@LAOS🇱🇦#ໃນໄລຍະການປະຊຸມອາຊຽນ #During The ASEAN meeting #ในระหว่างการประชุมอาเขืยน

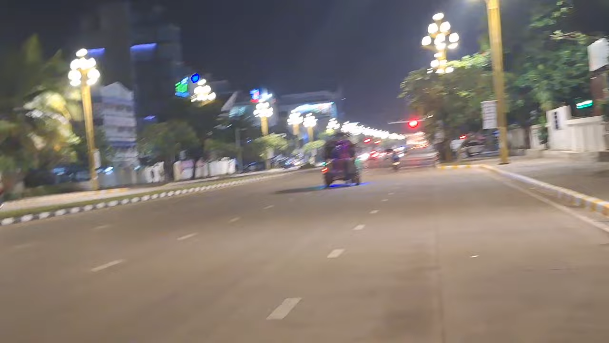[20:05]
ก็ไปต่อก็บรรยากาศงามคืนเด้อพี่น้องเด้อครับเจ้าก็เสร็จคลิปตัวนี้เพียงแต่ถนนสร้างเนาะถนนสร้างเท่านั้น
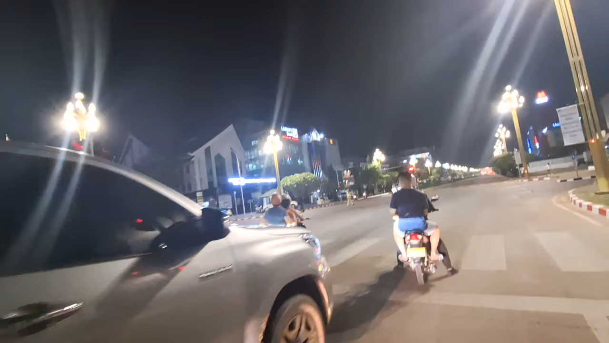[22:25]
ลาวเวียดแบงตำรวจเพิ่นก็สิ่งงานให้ไปก็ลาวเวียดแบงพี่น้องทั้งนั้นเนาะลาวเวียดแบง
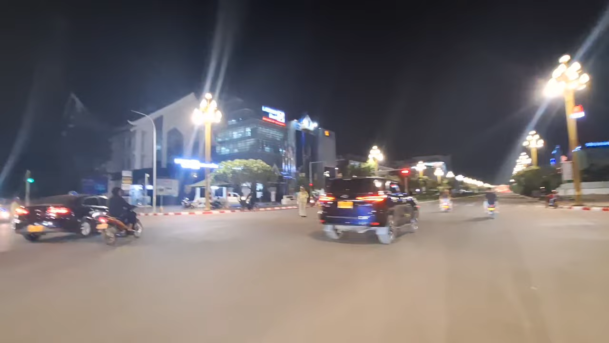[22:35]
เพราะว่าเป็นอย่างคือว่ามีตำรวจย้ำถึงว่าม
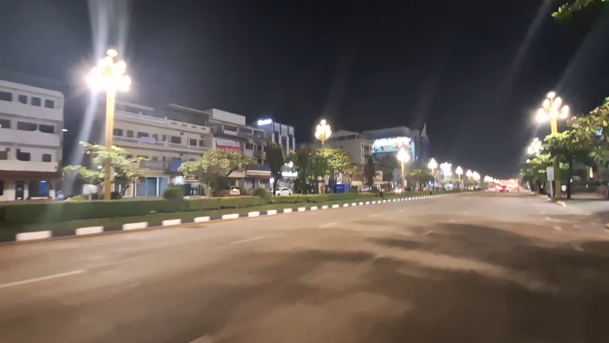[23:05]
แล้วต่อมาก็เป็นตลาดเช้าตลาดเช้าดิสตลาดเช้าหม้อเออออนไมล์เล็กเพิ่นสายเวลาโกแบกไม่return to this sign กับตลาดเช้าพี่น้องตลาดเช้าหม้อเนาะ
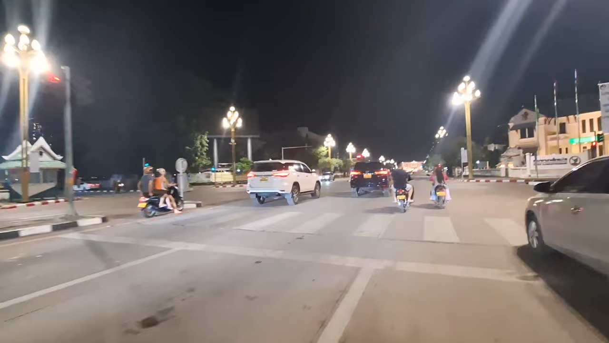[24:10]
การสัญจรยังรักษา
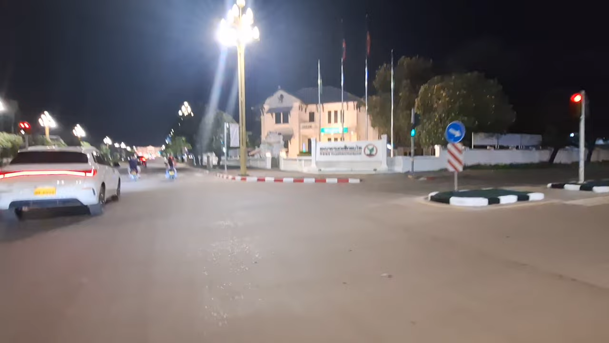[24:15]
ตำรวจยังสายอยู่เนาะอันนี้เป็นธนาคารกสิกรไทยเด้อธนาคารกสิกรไทยเนาะก็ประมาณนี
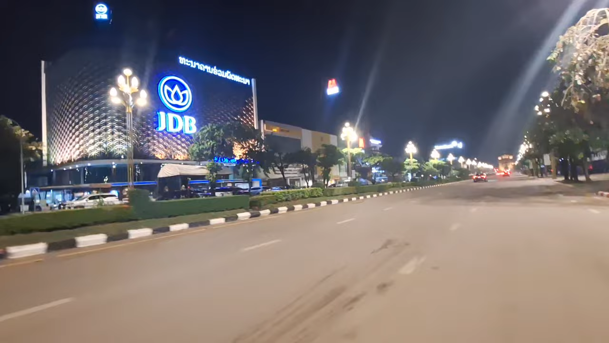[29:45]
JDB Development Bank ก็อยู่ถนนสร้างแหละพี่น้องเนาะถนนสร้าง
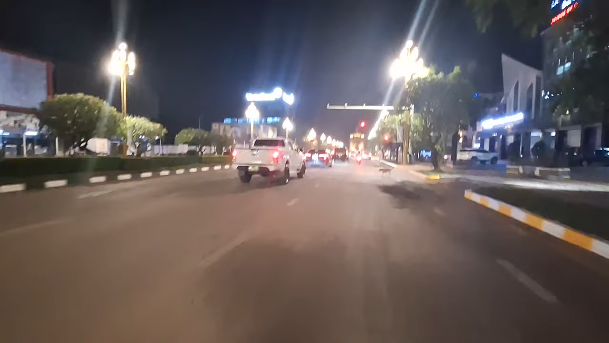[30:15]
ไฟแดงเลยพี่น้องเด้อไฟแดงอย่านี่ไฟเป็นไฟแดงแต่ว่าเพิ่นให้ขับพวกข้าพเจ้าไปเป็นหยังเพราะว่า